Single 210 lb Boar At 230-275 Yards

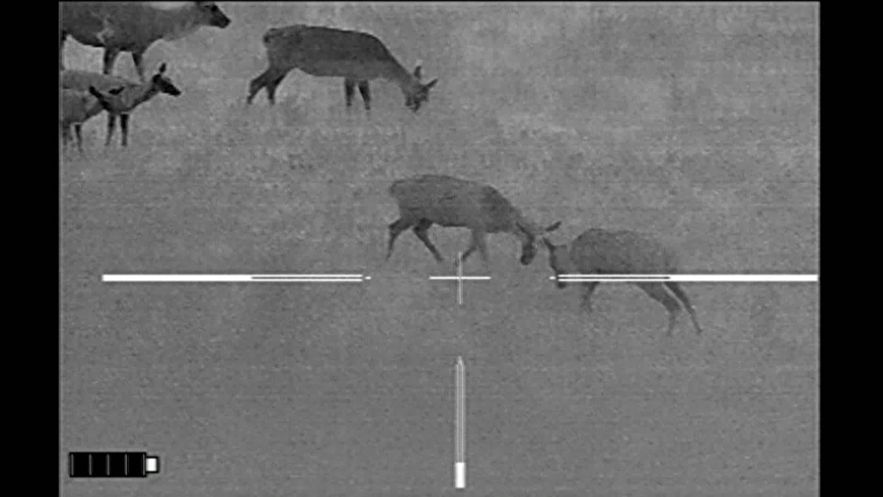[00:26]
So no hogs showed up on this property, though when I showed up on my next property,
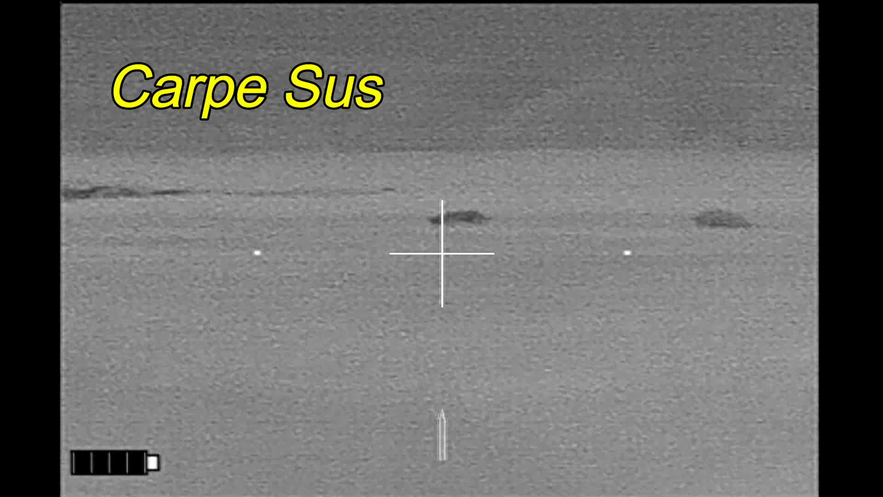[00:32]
Carpe Seuss, I see that there are two hogs in the distance that I initially spied with my IR patrol.
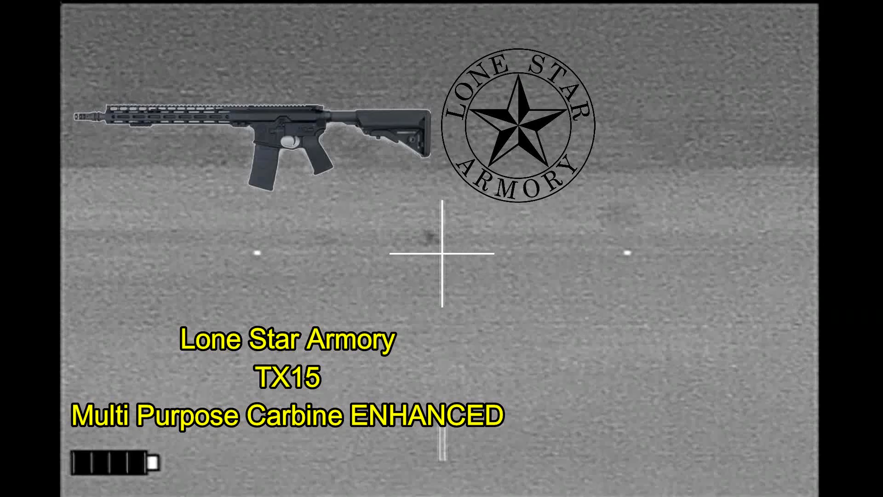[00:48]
shooting Hornady Black ELDM-123 Green Ammo and 6.5 Grindle.
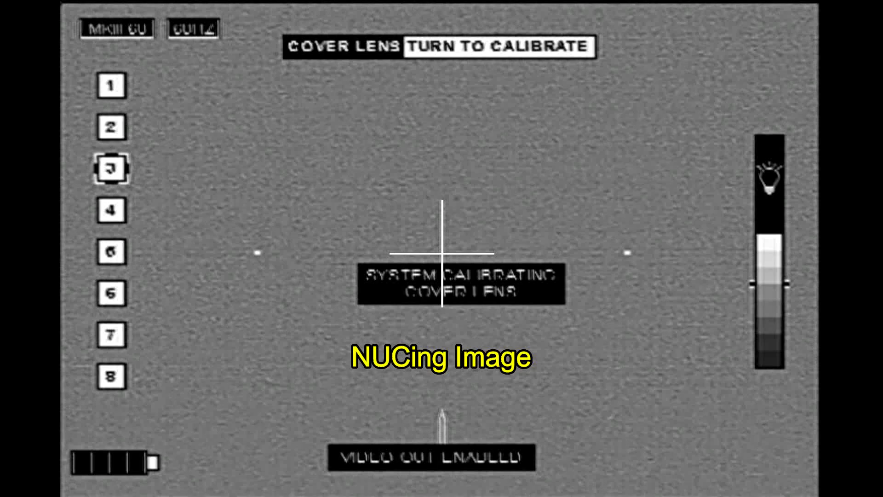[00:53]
Now here I'm nuking the image.
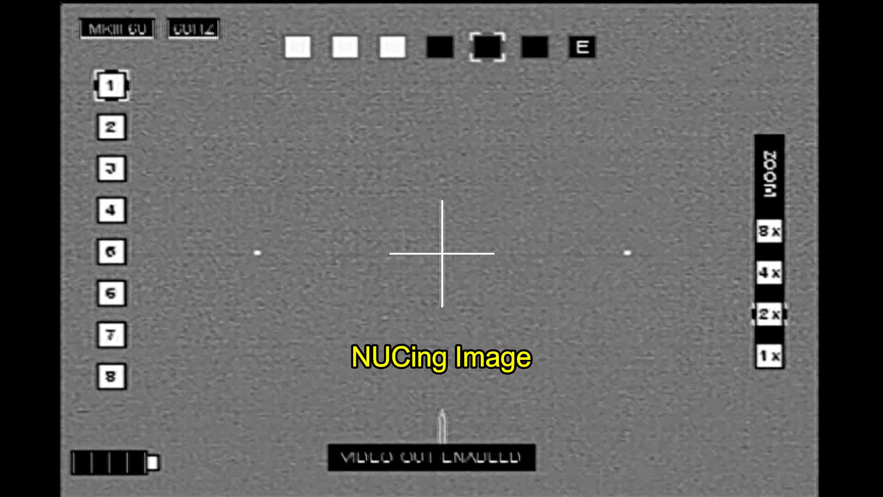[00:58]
And I'm going to be shooting from here because I have a really noisy gate to go through and because the wind is not in my favor.
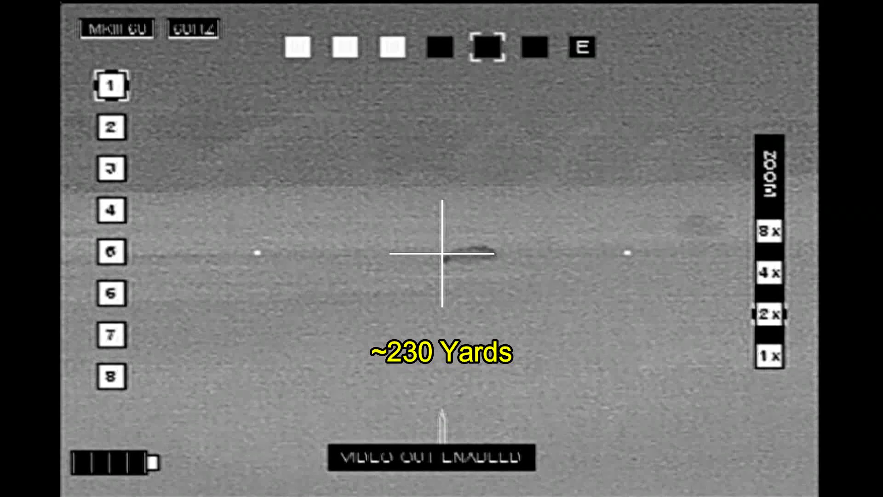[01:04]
Alright, here we go. Obviously the first shot connected.
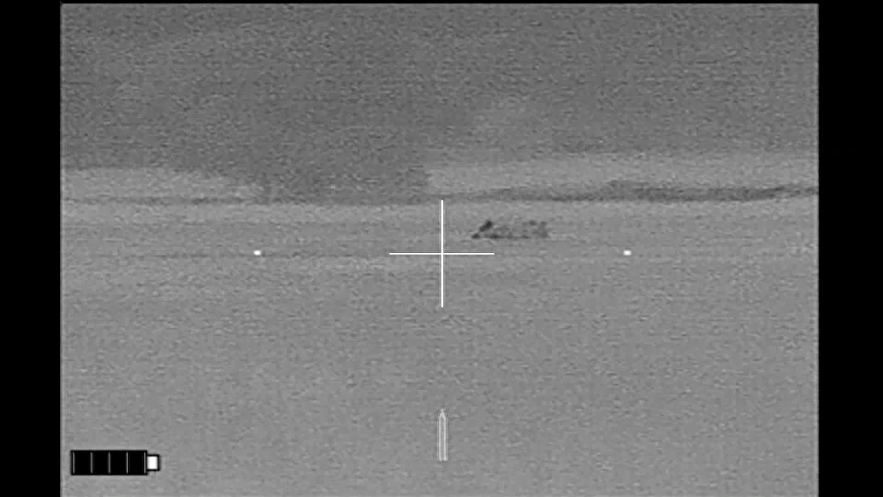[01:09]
I'm thinking the hog is going to go down here, but he doesn't.
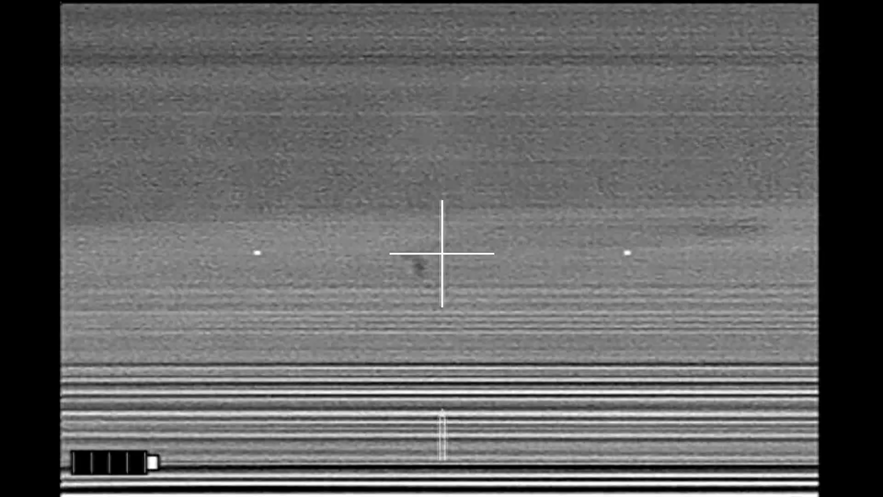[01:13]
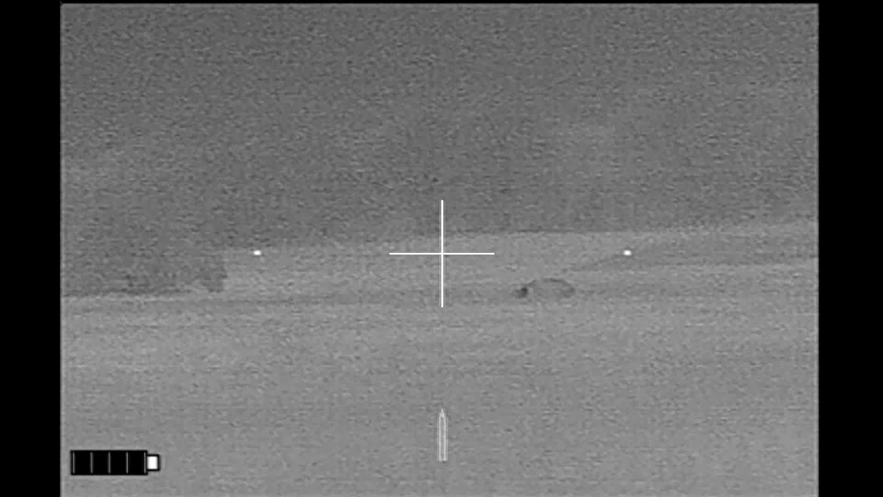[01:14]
So I hit him a second time.
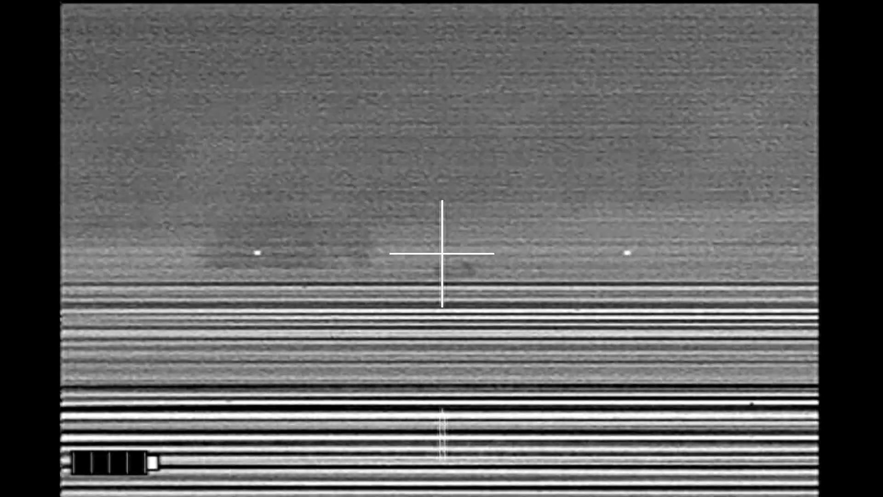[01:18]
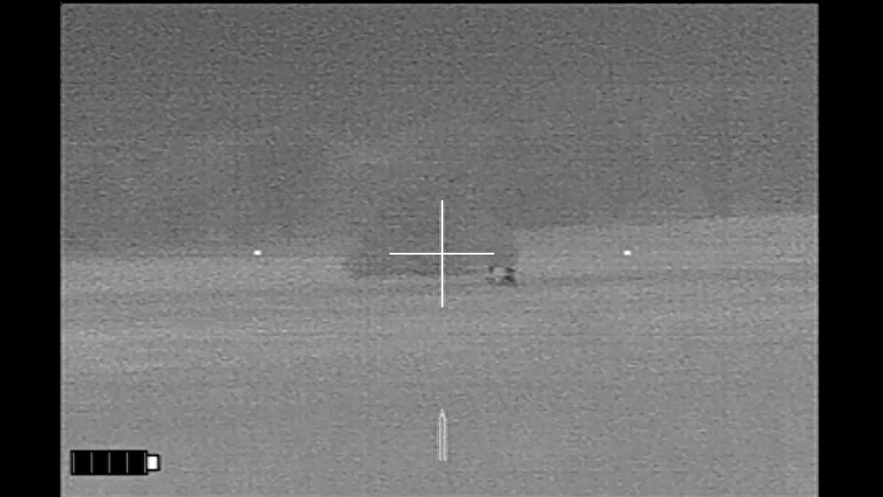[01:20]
I hit him a third time.
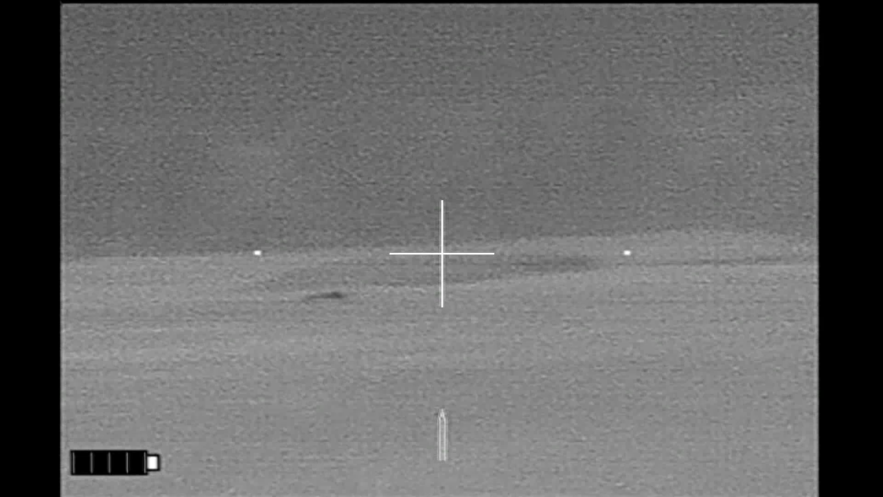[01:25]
The fourth shot was probably behind him.
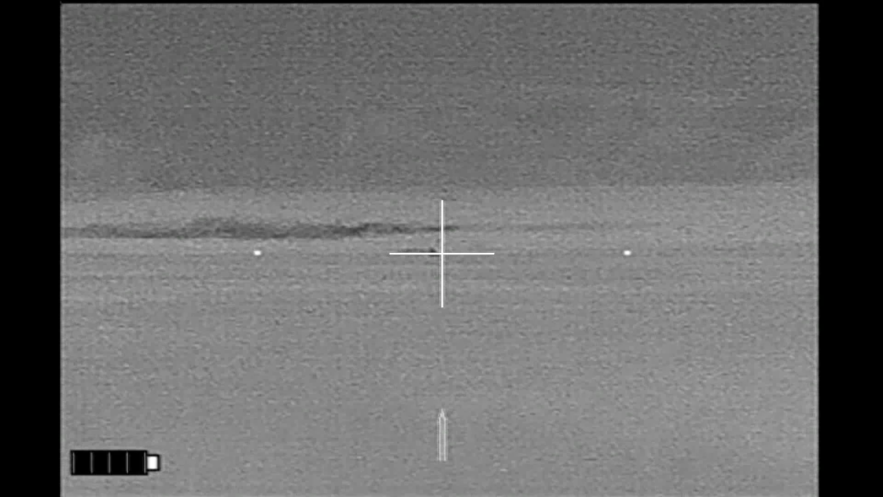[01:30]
So here I'm going to wait until he slows down again.
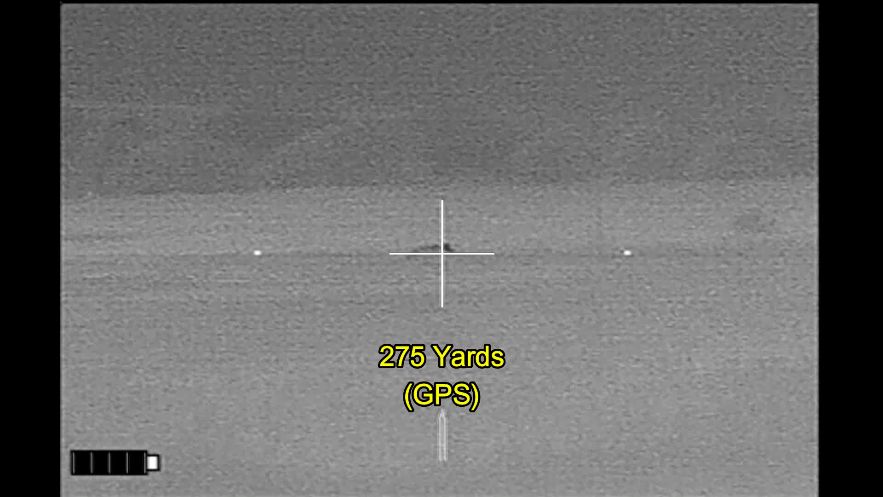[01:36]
And that last shot finally does him in.
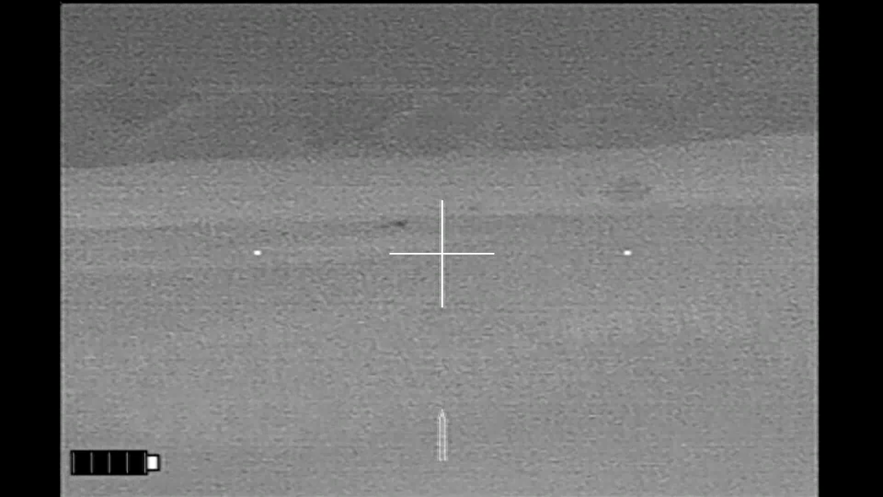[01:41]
Way out there at 275 yards. Unfortunately, he was my only hog for the night, but he came in at 210 pounds, which isn't too bad.